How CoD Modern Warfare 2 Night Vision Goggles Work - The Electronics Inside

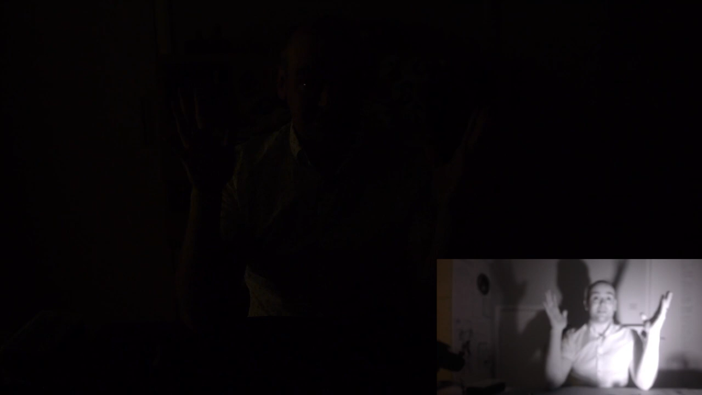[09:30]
This is more or less what I can see. And it's wild that I actually have a shadow in light that I can't see with the naked eye. This is just bizarre. And I've deliberately worn this shirt because this shirt has got a pattern that's printed on and the pattern obviously reflects the same amount of infrared light, but not visible light.